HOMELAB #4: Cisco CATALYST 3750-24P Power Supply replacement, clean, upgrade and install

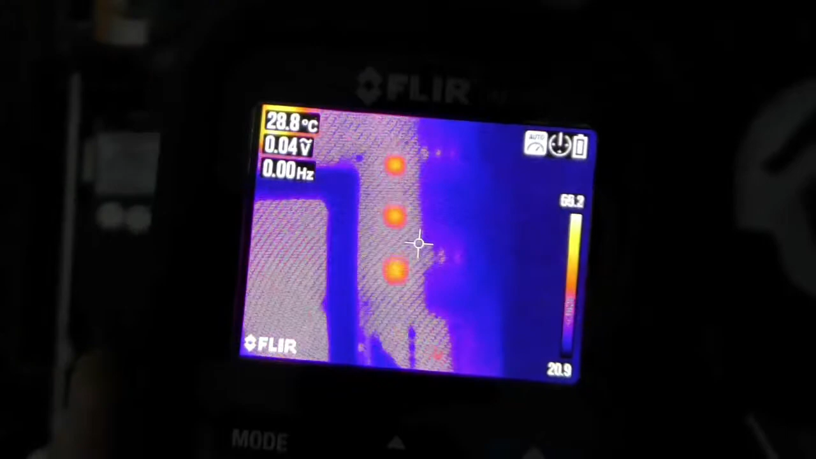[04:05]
On screen: spot 28.8°C
This is a quick FLIR check just to make sure that there's nothing overheating.
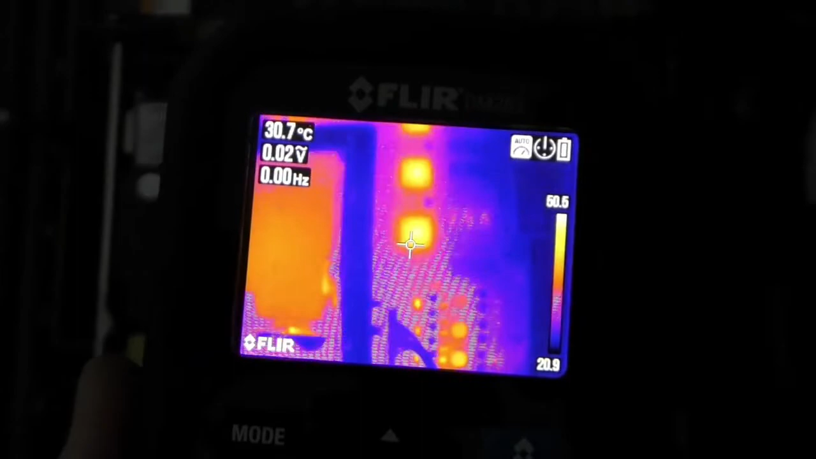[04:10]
On screen: spot 30.7°C
The main ICs there that you can see shine and away are the ones where the fans are directed upon. And so there's no reason why they wouldn't be cooled.
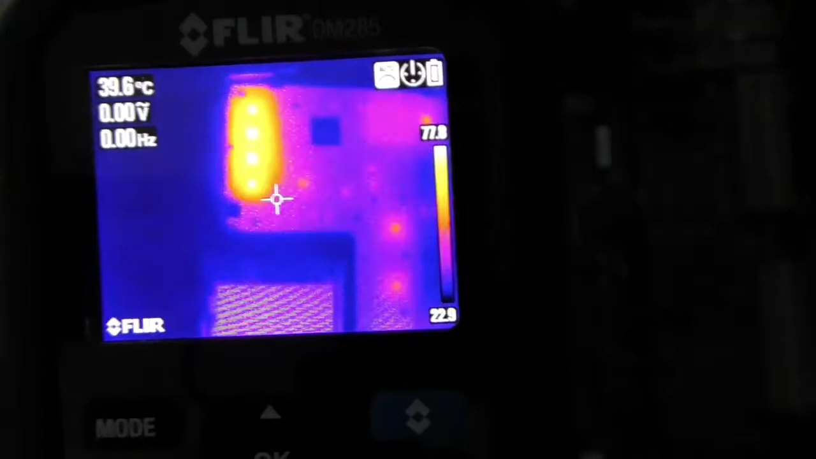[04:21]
On screen: spot 39.6°C
In fact, there's a fan directly blowing on those ones. So it's all good.
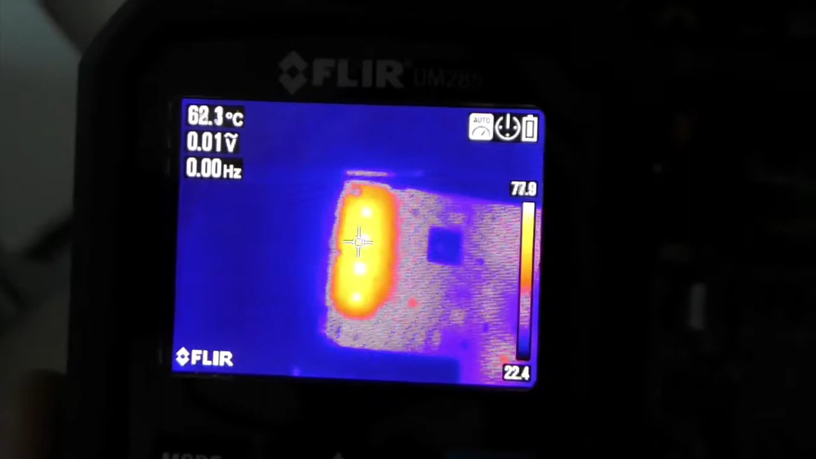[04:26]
On screen: spot 62.3°C
I didn't see any problems. Nothing hot. It shouldn't be hot.